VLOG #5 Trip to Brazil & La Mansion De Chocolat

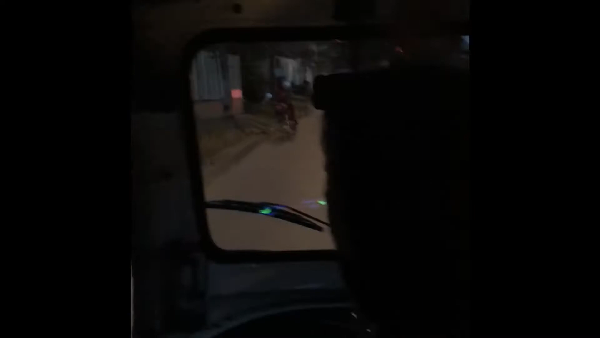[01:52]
But we're coming in much hotter. Okay, we're letting you pass. All right, we're going to be nice, guys, in this situation.